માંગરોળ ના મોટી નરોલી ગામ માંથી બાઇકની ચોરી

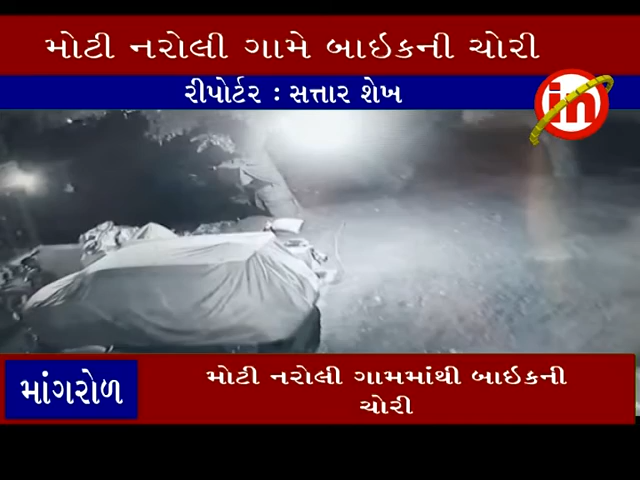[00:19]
स्क्लेंडर गर्ण अंग्णामा पार्क करी हाथी ते वखते राते दरमियन तराट केला वहां चोरोए तेमनी बाइक चोरी करी नासोट्या हाथा आब नावंगे पालोड पोलीस से चोरी ना गुनो दाखल करी वधूतपा असहार बदी चा